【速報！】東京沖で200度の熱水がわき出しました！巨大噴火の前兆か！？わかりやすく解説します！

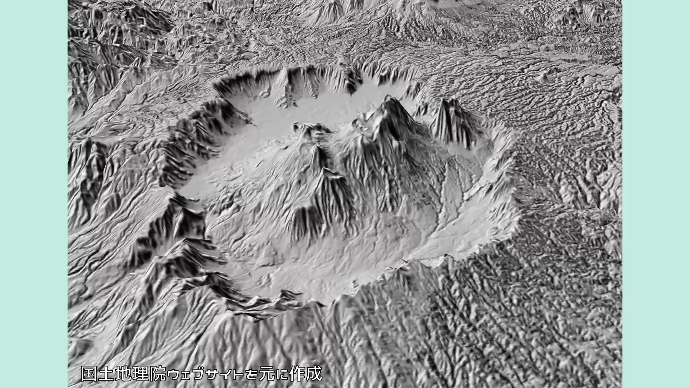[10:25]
この阿蘇には直径ですね、25kmの巨大な大穴が存在するわけです。